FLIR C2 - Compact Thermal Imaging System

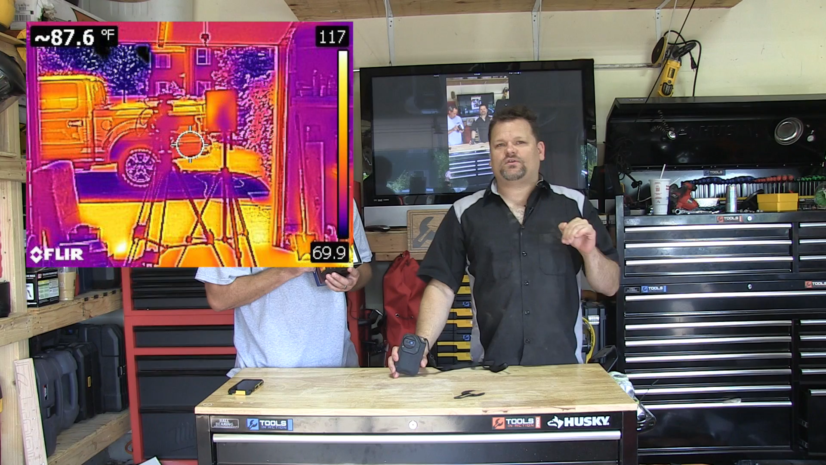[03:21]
On screen: spot 87.6°F
has a built-in digital camera so it'll give you a side-by-side of here's what it looks like in normal view here's what it looks like in msx mode and that's cool i like that so